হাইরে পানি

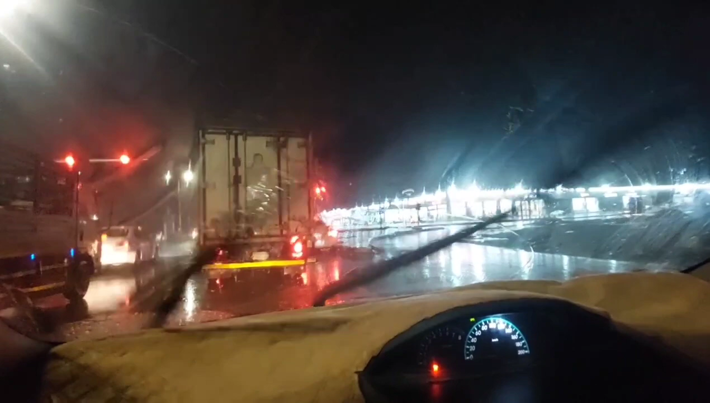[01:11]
গ্লাস ক্লিন করতে পারো জানা পানি আর পানি এক সেকেন্ডে হয়ে যায় একদম অসাধারণ পানি কি বলবো অবশ্যই এটা
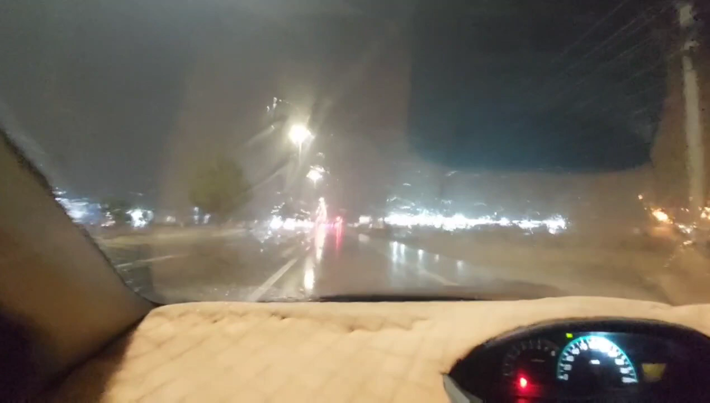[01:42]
এরকম বৃষ্টি আসলে আমি কখনো দেখি নাই সৌদিতে এরকম বৃষ্টি হয়